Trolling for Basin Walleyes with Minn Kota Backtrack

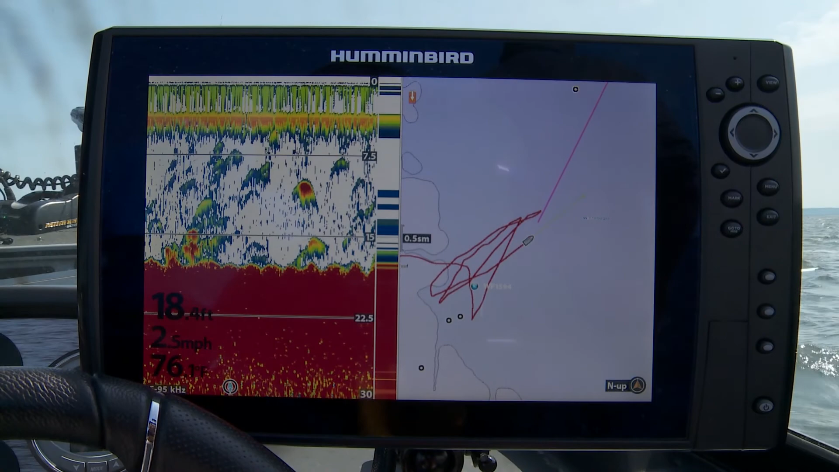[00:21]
On screen: speed 2.5 mph
And it's because there's nothing there. There was nothing when it was mapped. There's no change. So there's no contour line there.
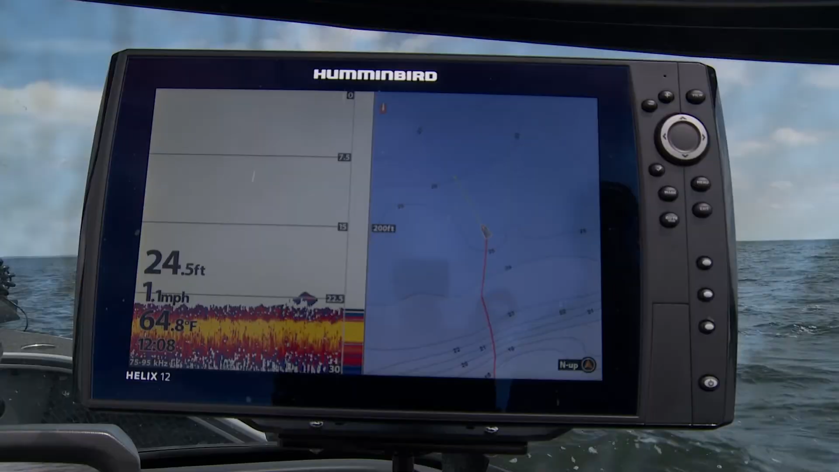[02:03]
On screen: depth 24.5 ft, water 64.8°F, speed 1.1 mph
But let's say that I'm cruising along, I'm in between contour lines, and I come on a bunch of fish. And I want to go back and I want to run that exact same path again. Well, it's featureless out there.
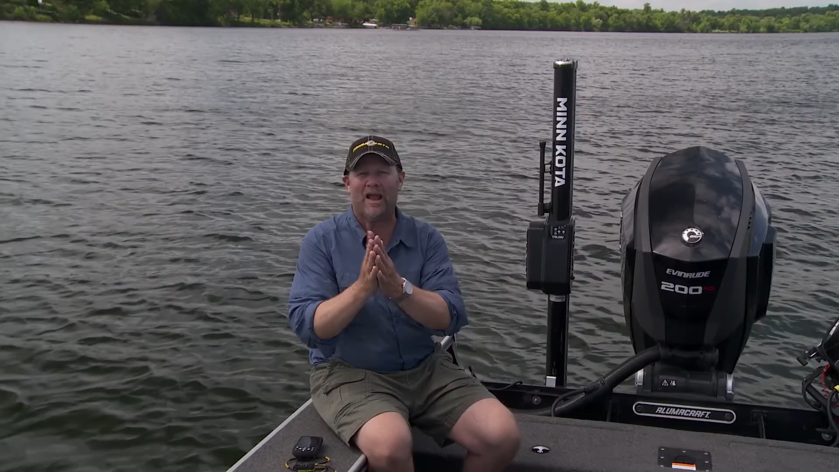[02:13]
I can't use my follow the contour. And I could sit there and try to paint that same line because I've got the track on my Humminbird unit right now and overlaid on my Lake Master map.
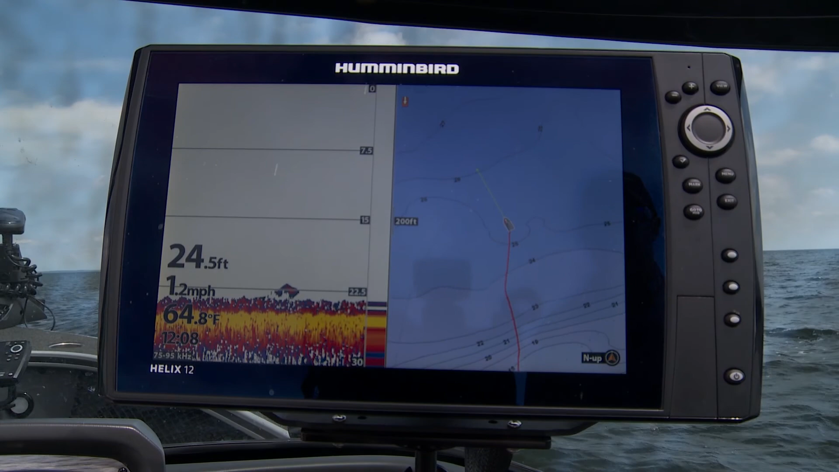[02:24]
On screen: depth 24.5 ft, water 64.8°F, speed 1.2 mph
But there's an easier way to do it that I want to explain to you. It's called backtrack. All I've got to do is tell my Minn Kota through the Humminbird with the Lake Master map in it that I just want to follow that track I was just on.
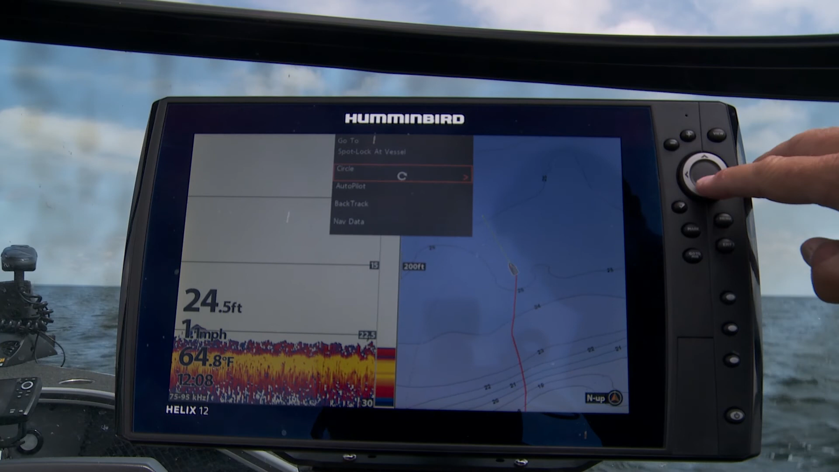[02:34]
On screen: depth 24.5 ft, water 64.8°F
I want to backtrack on it. It will do it for me automatically. Now I can turn the boat around. I can actually just let the propulsion continue with my kicker. And that electric motor in the front is going to follow that track that I just did.
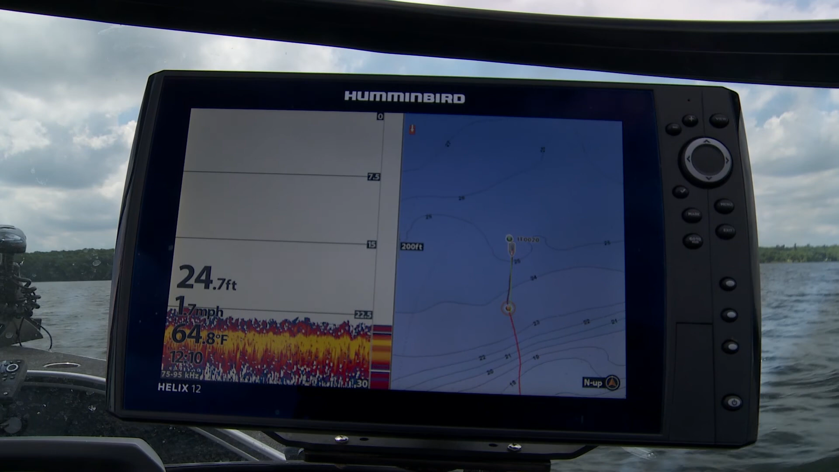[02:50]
On screen: depth 24.7 ft, water 64.8°F
So I can now go back and forth on that same track all day long if I like.